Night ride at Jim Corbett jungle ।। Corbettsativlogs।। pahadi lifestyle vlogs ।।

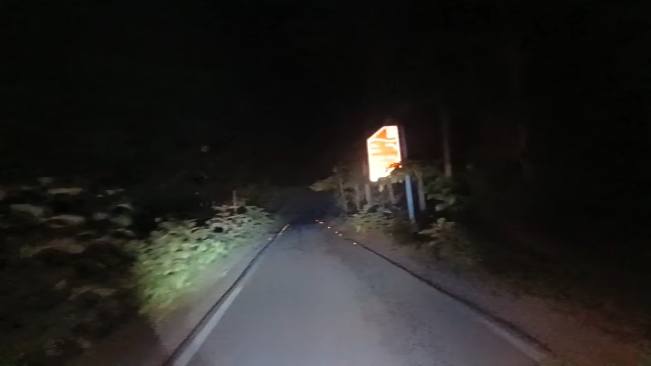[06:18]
बहुत जादा है तो फिलाल मैं पहुच चुका हूँ ग्रास लेंड पर जहां पर सबसे ज्यादा हाथी मिलने के चांसेस रहते हैं और सबसे आगे मैं ही चल लाओ भाई बागे आप लोग बीडियो में बने रही है और जिम गॉर्बड का सुन्त और सफ़र आपको दिखाता है नाइट का और क्या बूल दोस्तों का कि कुछ अ�